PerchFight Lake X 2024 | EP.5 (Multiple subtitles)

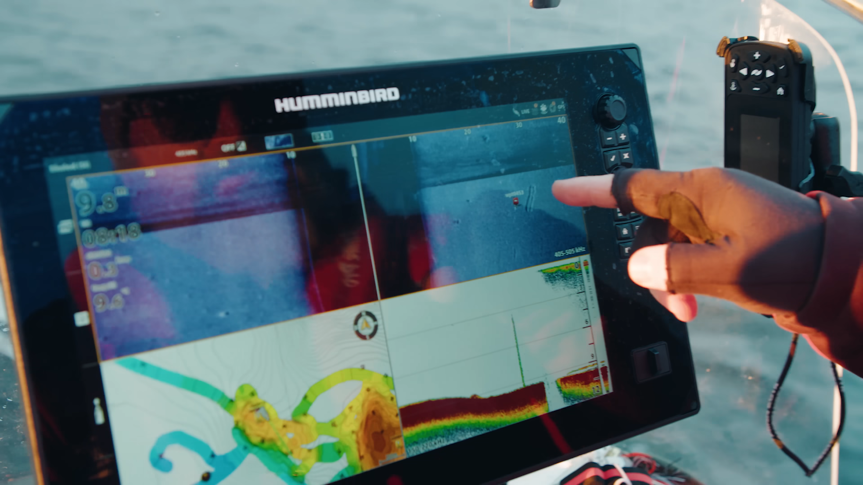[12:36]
Nu syns det kanske inte jätteväl. Men vi ser det.
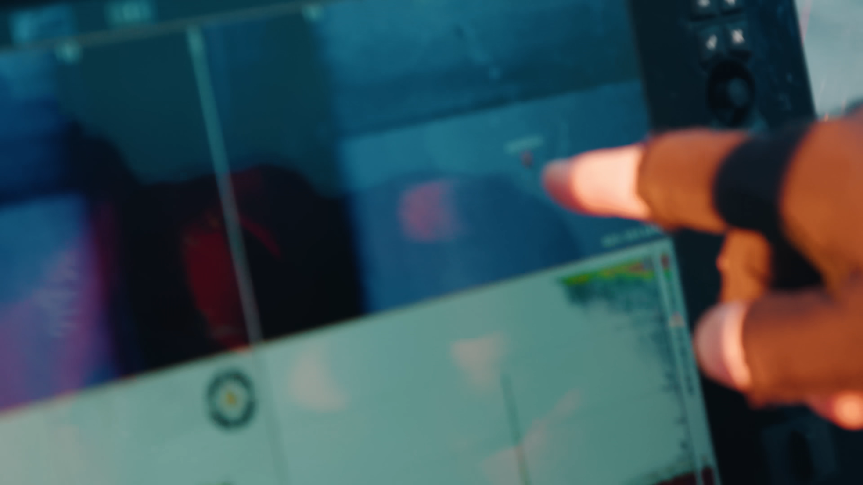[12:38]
Det är en stor vit klump där. Det ankrar direkt. Ja ankrar direkt. Det där är en avborre.
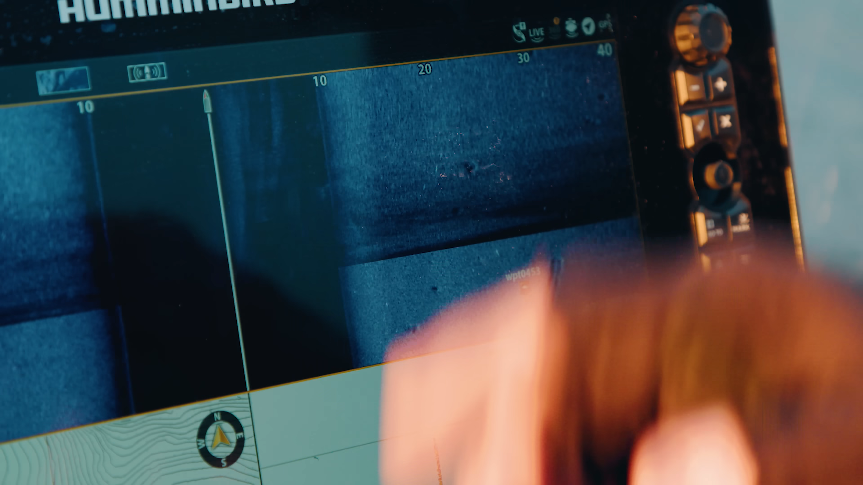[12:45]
Jag skulle tippa 8, 9, 10 hektar.
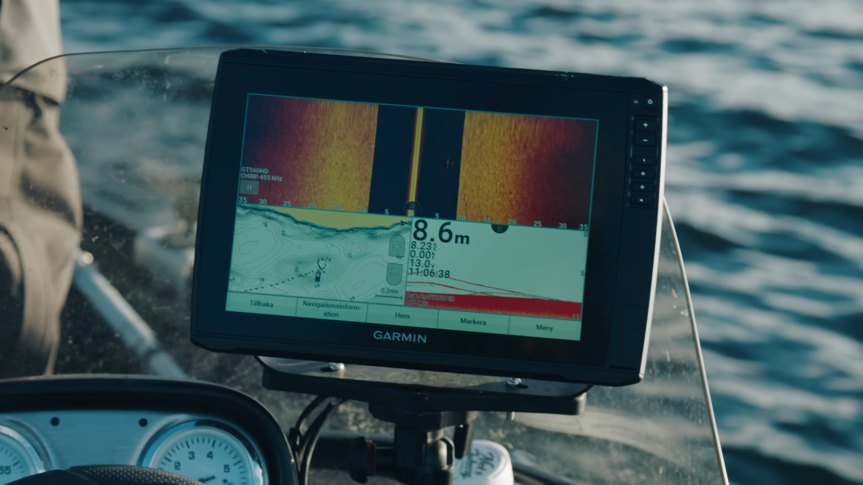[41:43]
On screen: depth 8.6 m
Vi åker längs en kant, typ nio meter. Nio, åtta meter. Kommer det.
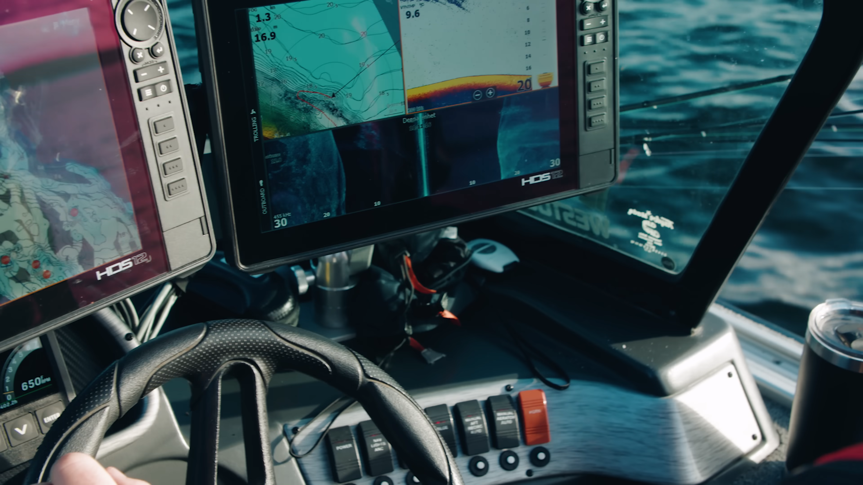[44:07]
Det vi försöker göra nu är att hitta några pelagiska abor. Det ska vara mycket pelagiska abor i den här sjön.
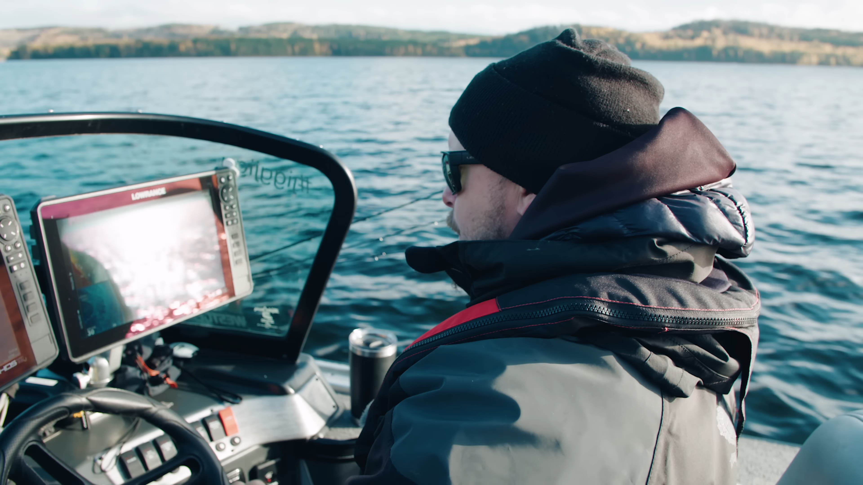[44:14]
Då skulle vi behöva större betfiskstim runt. Så att de är lite samlade. Det är väldigt svårt att träffa in dem om man ser dem. Utan att de står vid någon större betfiskstim eller någonting sånt. Det är lite spridda skurar med bollar så här. Till höger där. Ser du?
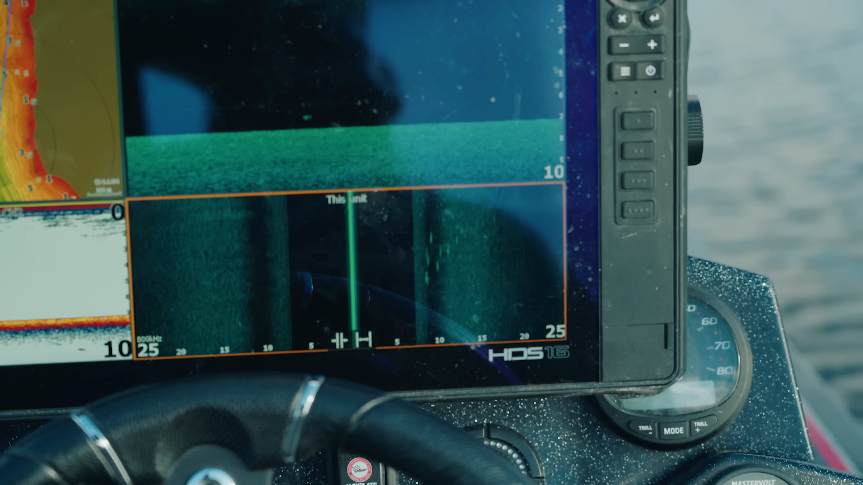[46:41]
Det där är ett abborstim. 100%. Cool.